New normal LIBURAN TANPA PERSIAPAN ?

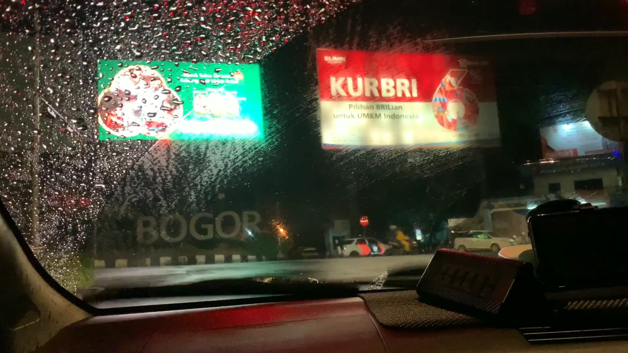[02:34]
Kita akan cari tempat tidur sejenak di kota Bogor. Bogor.